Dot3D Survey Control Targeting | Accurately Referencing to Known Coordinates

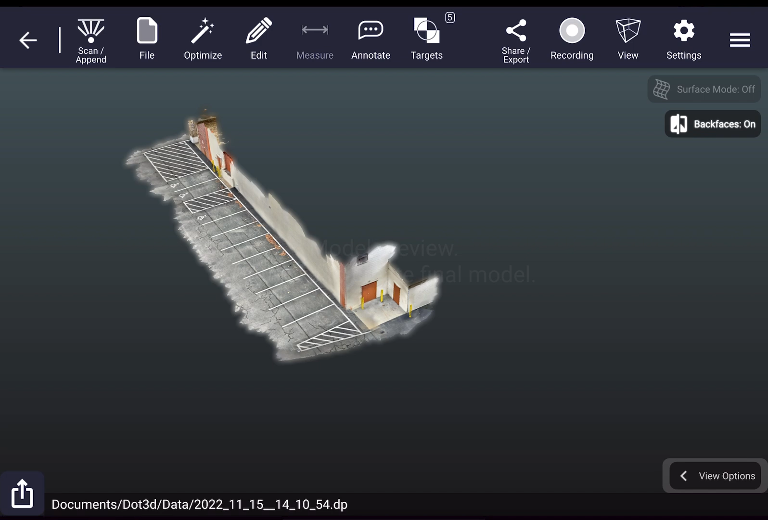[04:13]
So everything looks great. This is a complete capture of the space that was needed.
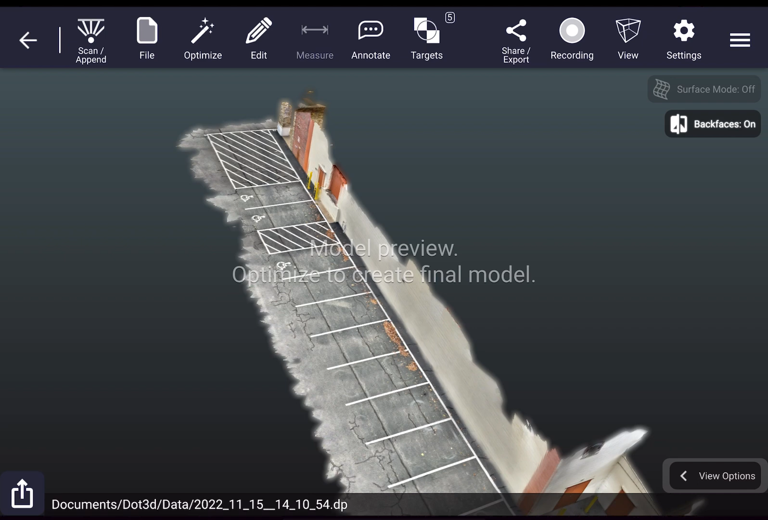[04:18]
If we did need to add more data, you would go to the scan slash append button and append in.
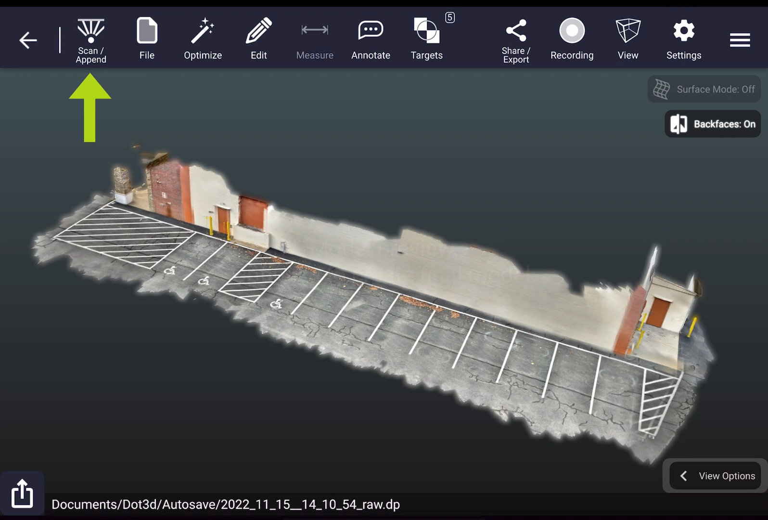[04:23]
But if you're happy with what you see in the unoptimized preview, the next step is typically to move forward with optimization. However, in this case, we do want to apply those targeting coordinates before we optimize.
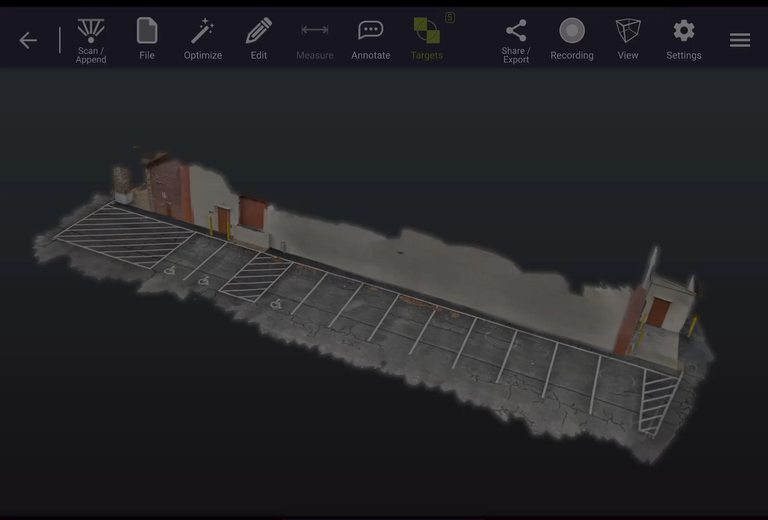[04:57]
So the next step is to input the target coordinates that were collected at the beginning of the video. There are two main ways to achieve this. The first is to enter in the coordinates for each recognized target individually in .3D. The second is to load a control file with columns for target ID X, Y, Z. Either way, you want to start by going to the targets tab that we're now in. And if you're going to enter the coordinates manually, you can pull up from the bottom of the screen to access each recognized editable target. In this case, we actually do have a control file, so we're going to press load control file on the top left and open up the target coordinate file that we obtained from a laser scan for this particular scene.
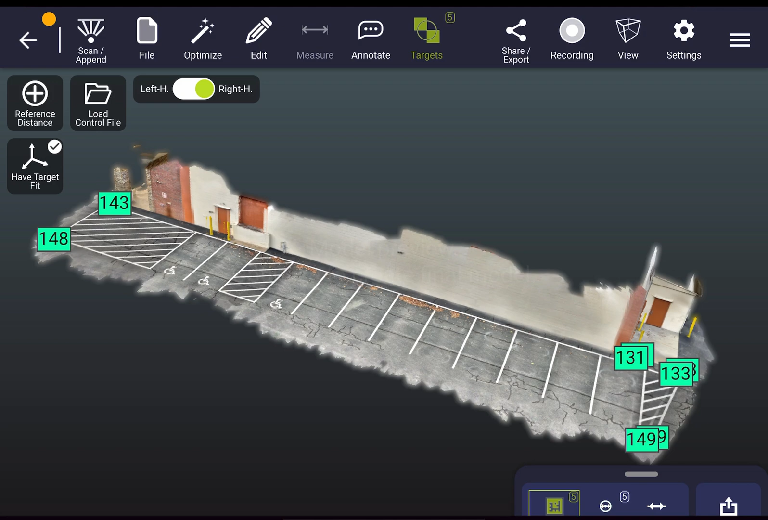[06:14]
Once you've selected that, those control targets have been applied and you're ready to optimize. So now we'll press the optimize button up top.
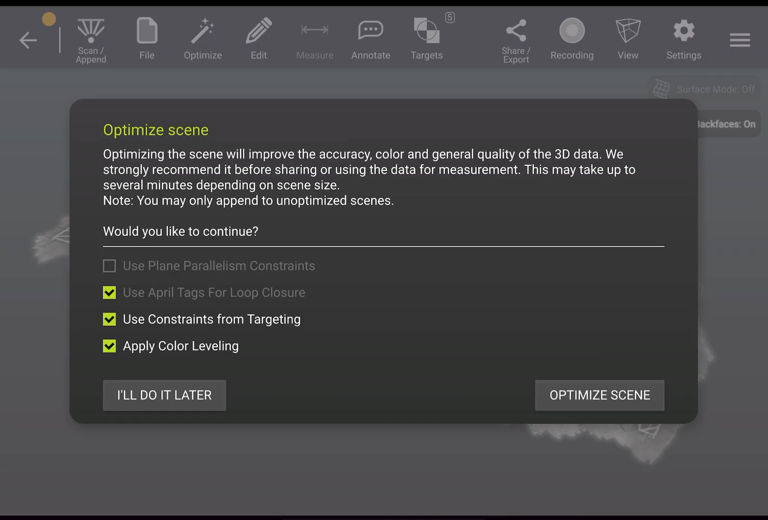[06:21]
And you'll see that .3D has automatically checked all the constraints that it's detected and recommends that you utilize for optimization,
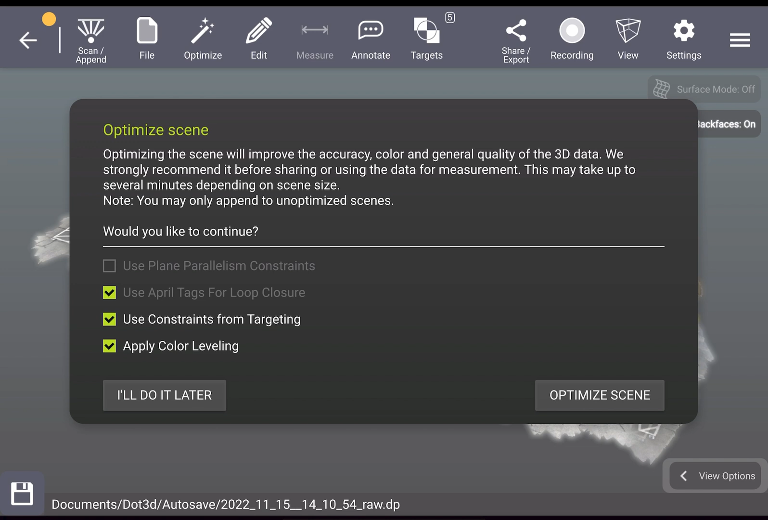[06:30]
which is also automatically including the use constraints from targeting checkbox because of what you just set from the targets tab. So you want to make sure to leave all those checked, especially the targeting one, and then hit optimize.
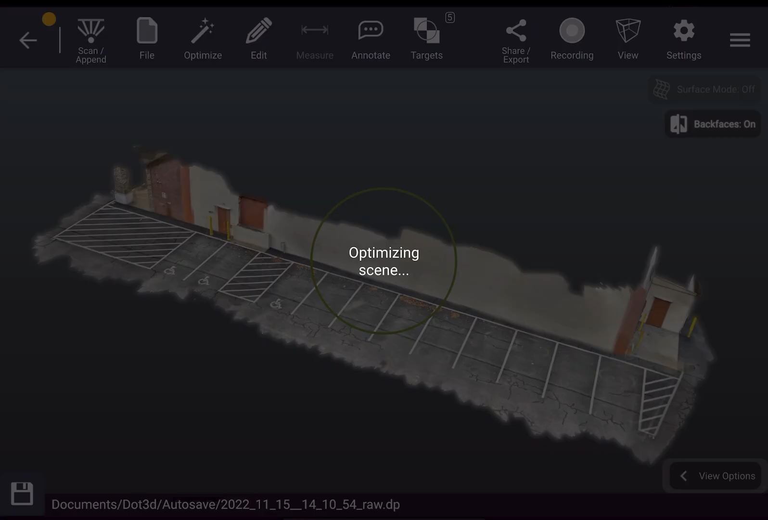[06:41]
Now we're speeding this up 20 times again for your convenience, but it's worth noting that the real-time optimization on device was less than three minutes on the tablet in the field. And boom, there she is. You'll notice that any sort of duplication or misalignment from the unoptimized scan has been perfectly cleaned up and crisped,
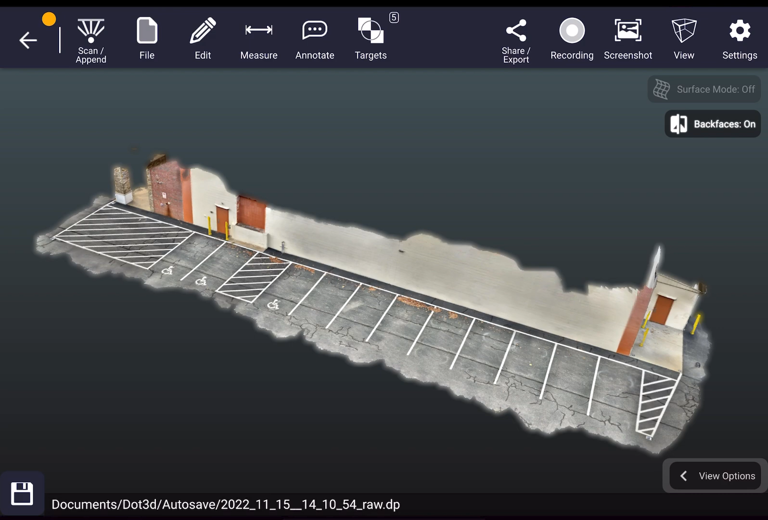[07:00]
and all targeting constraints have been applied.
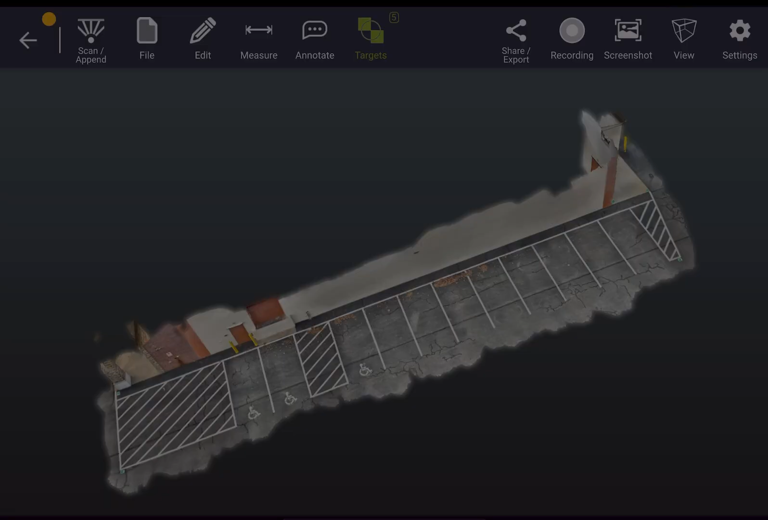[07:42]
So if I go to the Targets tab now, and I press Fit Control Targets again, and then tap it a second time, I'm going to get a Target Fit Summary that compares the location of the targets in my scan to the control file.